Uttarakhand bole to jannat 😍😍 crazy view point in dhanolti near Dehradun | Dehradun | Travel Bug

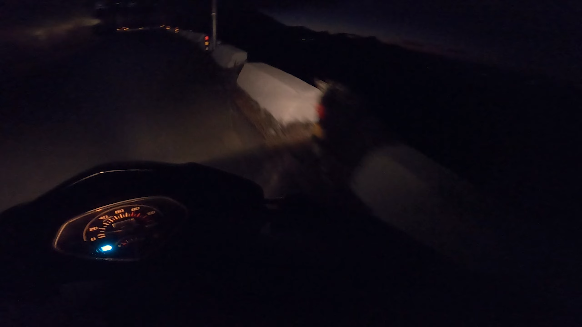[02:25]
गुड फीलिंग है भाई, गुड फीलिंग है। ओए होए होए होए भाई, लेकिन बादल हो रहे यार आसमान में आज।
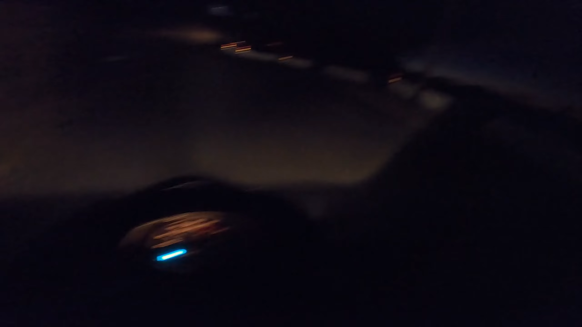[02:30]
भाई साहब भाई कोई भी नहीं है सड़क में, मैं अकेला पागल आदमी जा रहा हूँ बुरासखंडा की ओर।
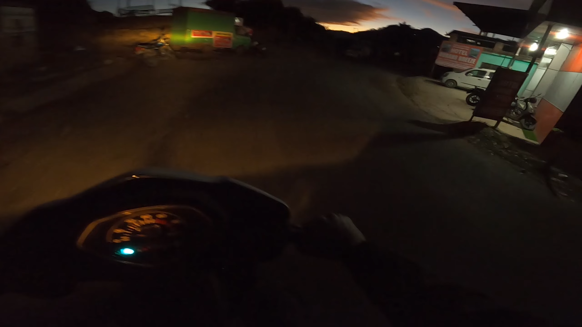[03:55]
बाकी चलो अब यहाँ से हमें पहाड़ में चढ़ाना है। वो गाड़ी यहाँ पे लगाते हैं। ये है अपना बुरासखंडा जो कि एकदम सन्नाटे में हो रखा है अभी।